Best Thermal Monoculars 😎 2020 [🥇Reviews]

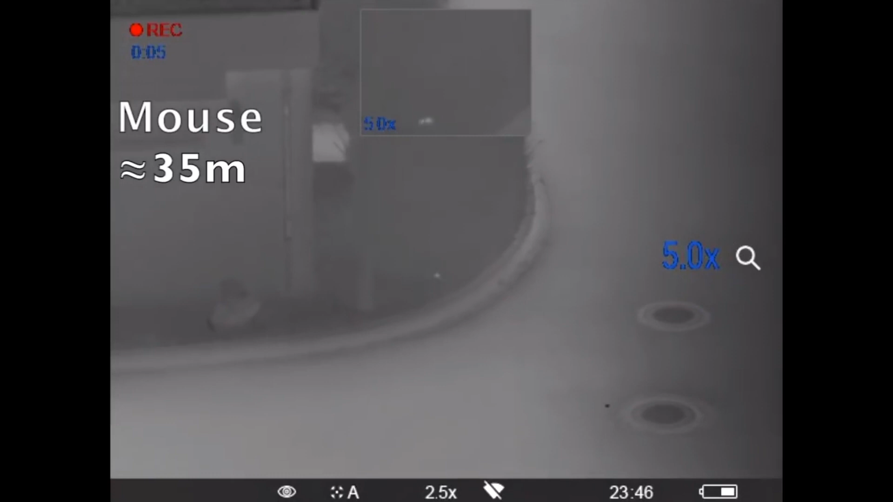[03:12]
all else remains identical between the XP monoculars.
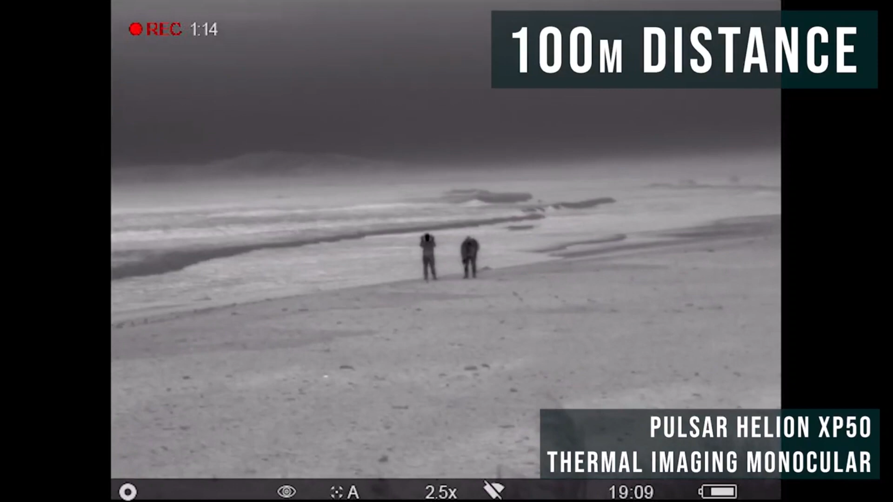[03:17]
This includes 640x480 pixel resolution, 50Hz refresh rate, and 8 hours of rechargeable battery supply.
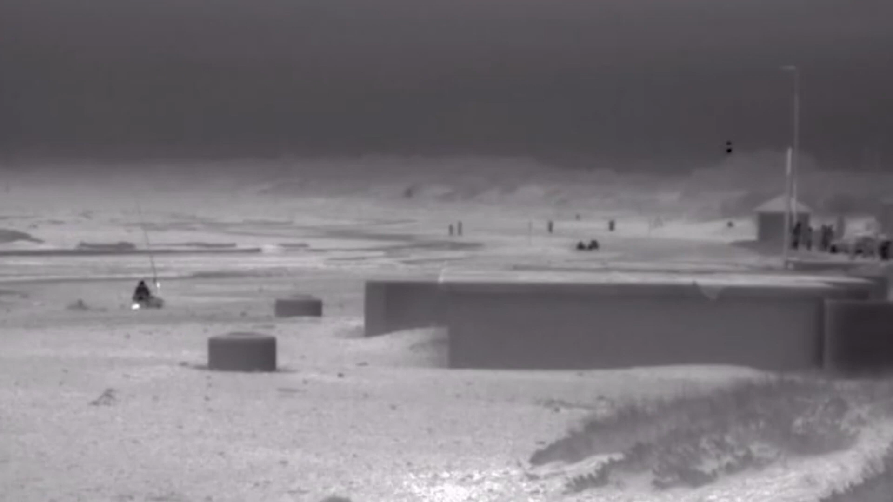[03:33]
It's AMOLED display can also stand up to high demands of night hunting with its frost-resistant screen. The compact 1-pound monocular has a wide operating temperature of minus
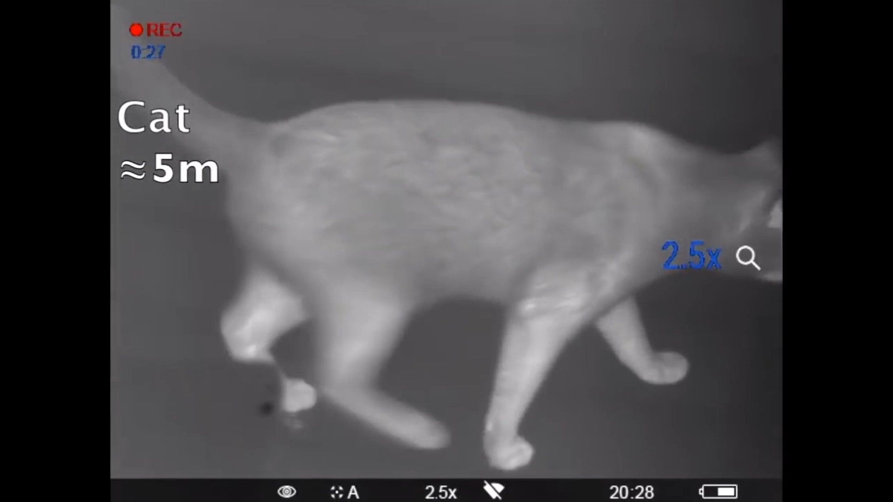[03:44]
13 degrees Fahrenheit to 122 degrees Fahrenheit.
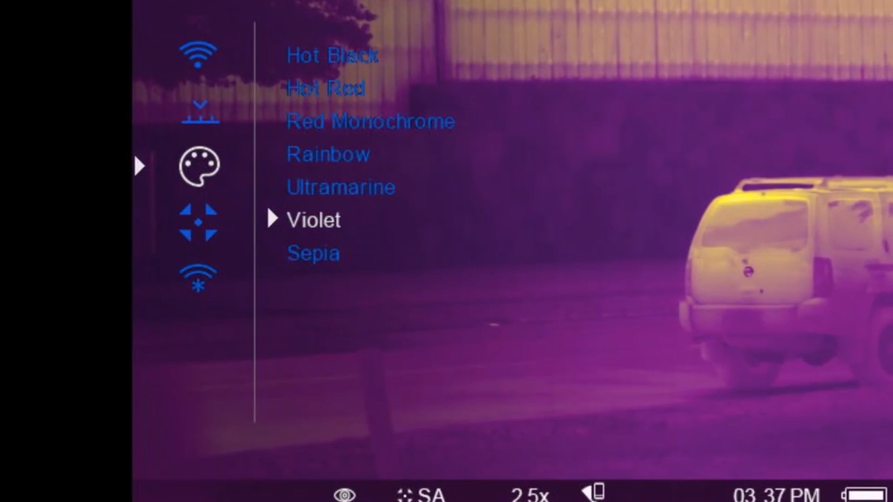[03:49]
How far can the XP detect large-size heat signatures? Distance ranges are impressive and are model-specific.
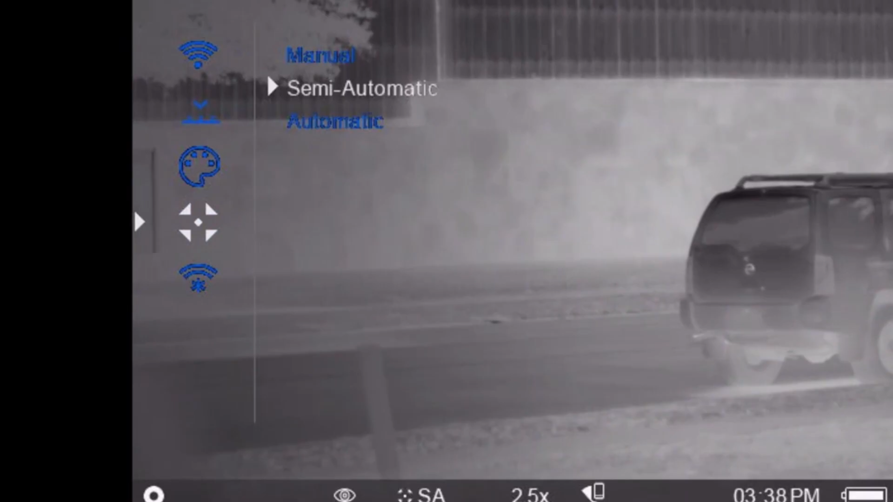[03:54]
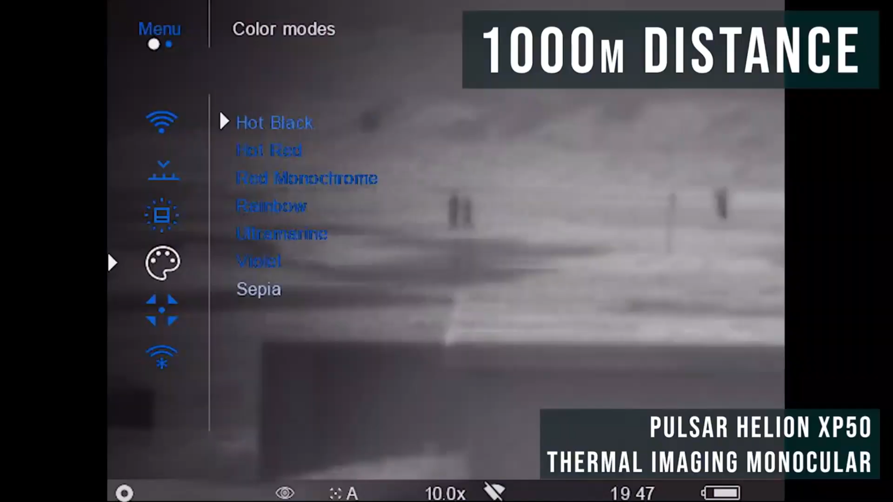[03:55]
1,094, 1476, and 1,969 yards, respectively.
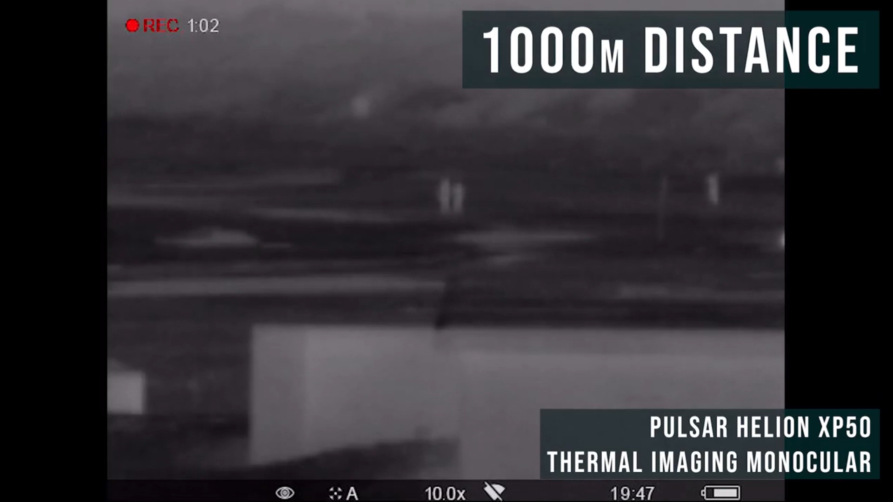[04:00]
That's over one mile of stealth hunting and stalking in the dead of night with the XP50.
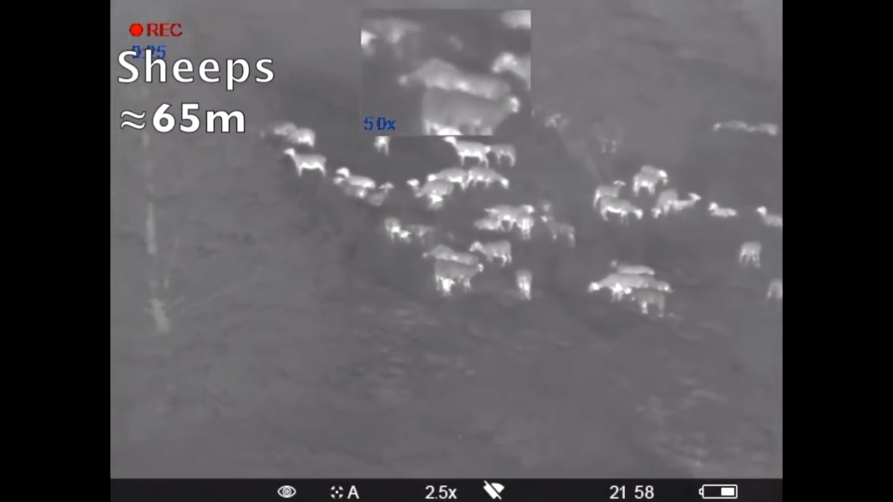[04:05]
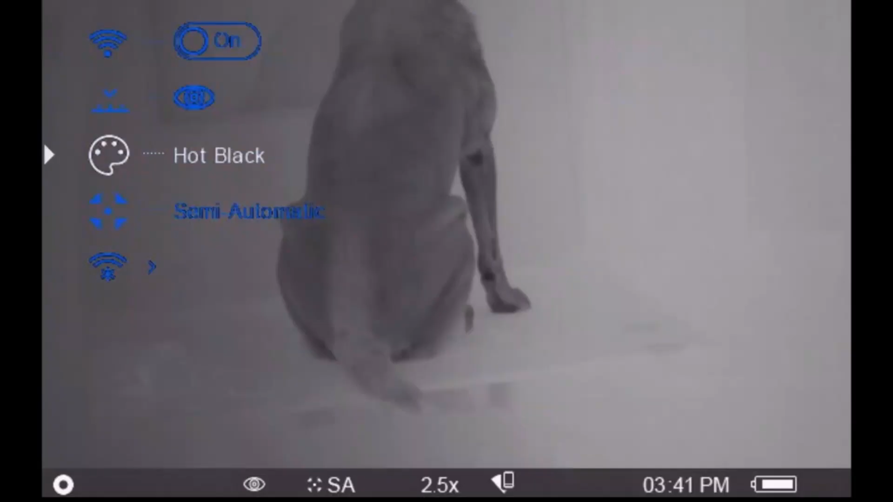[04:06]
You also have up to eight color palette displays to choose from.
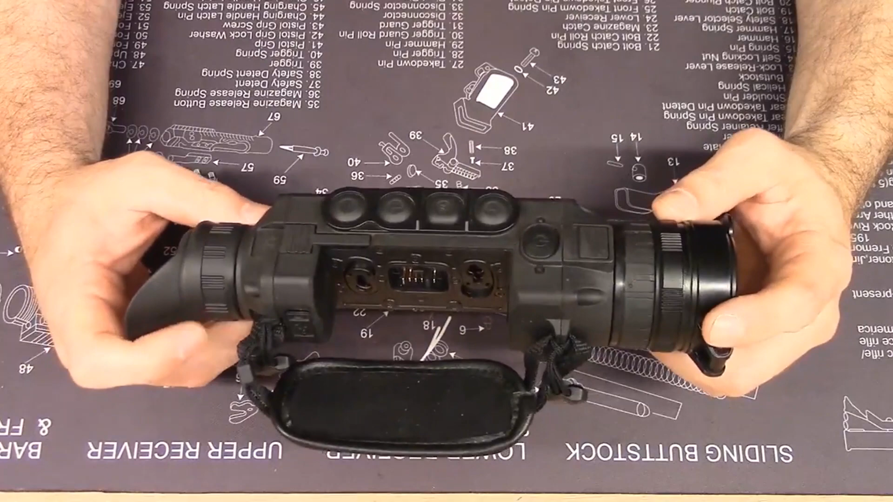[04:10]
As a new model to the market, it includes the latest software and 8GB internal storage for the onboard video recorder,
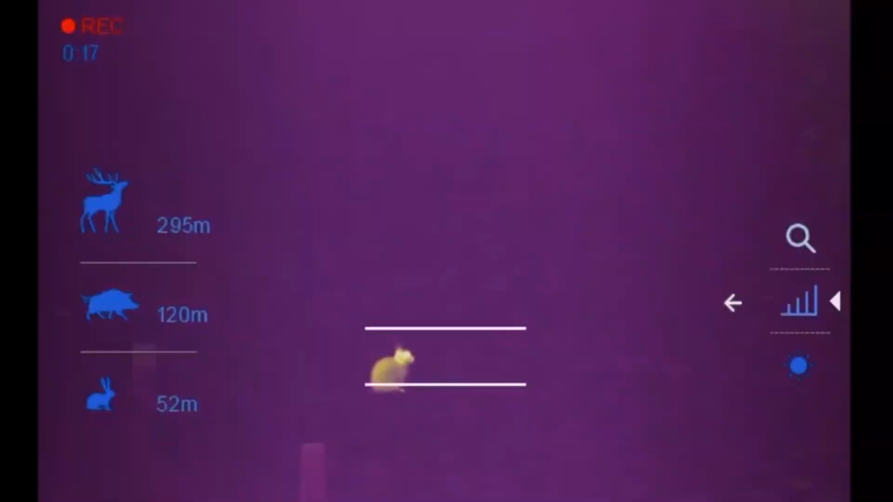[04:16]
built-in Wi-Fi, Stadiometric rangefinder, and an integrated accelerometer. At this point, it's fair to ask, what can't the XP do?
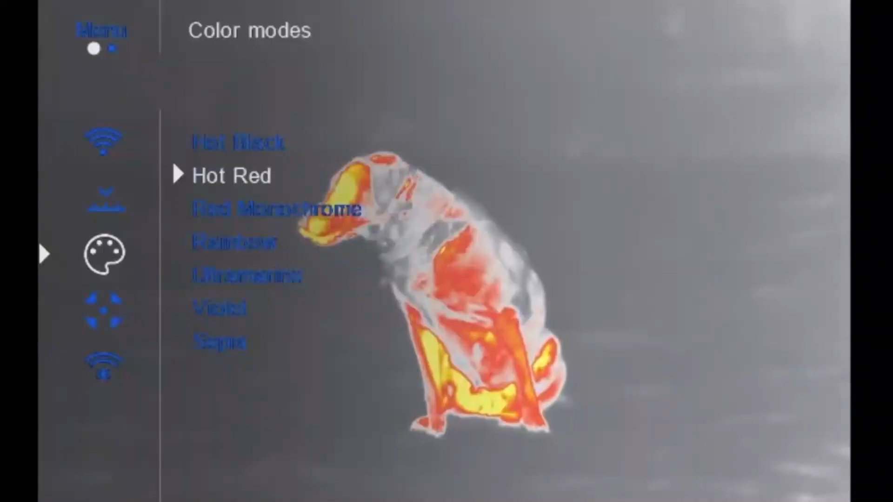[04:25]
It turns out it does everything.
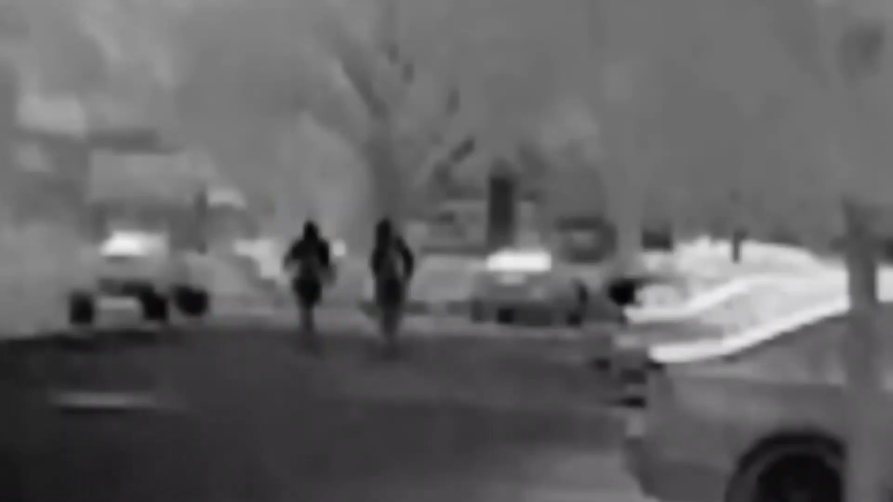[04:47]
It packs high-tech specs that boost the performance in poorly lit environments. This is one of the best cheap thermal monoculars on the market.
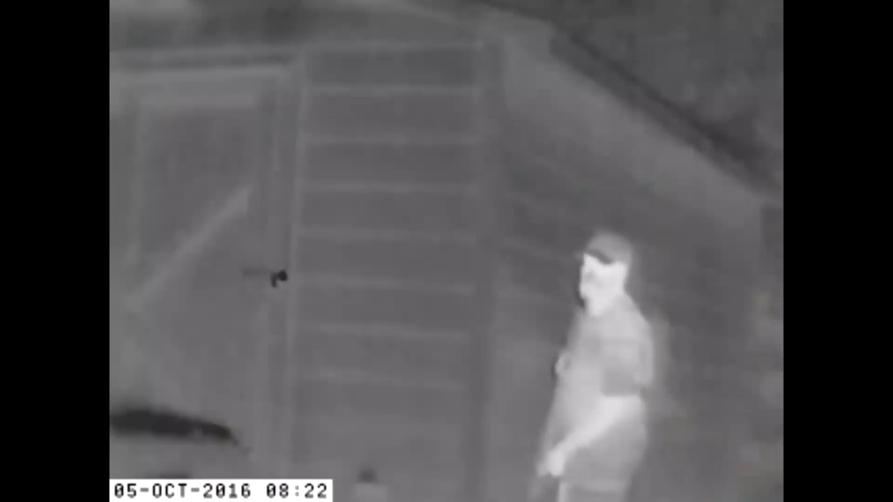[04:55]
Scout TK Thermal Monocular is ideal for both indoor and outdoor applications. It allows you to spot hidden prey by switching to monochrome mode,
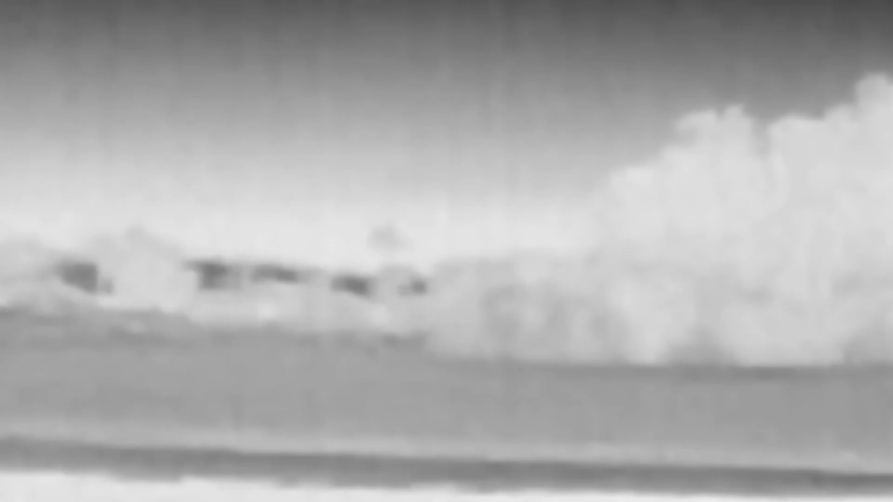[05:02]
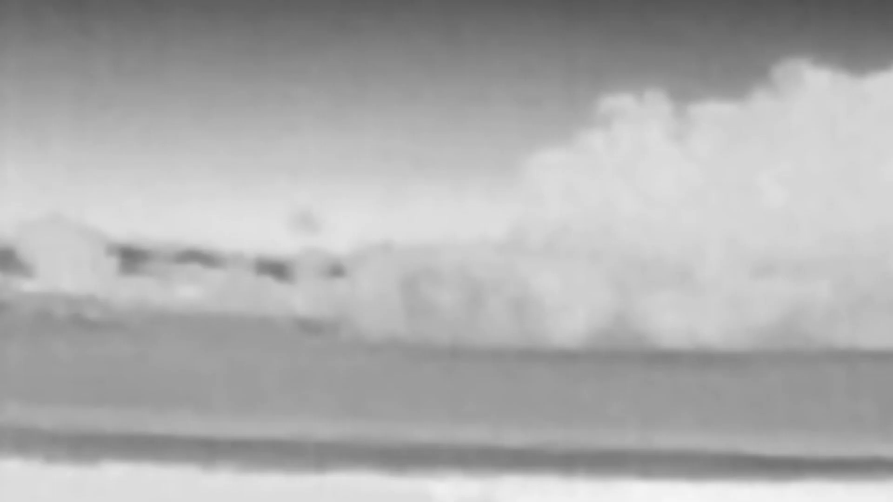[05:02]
letting you distinguish the hot whites and cold blacks in any environment.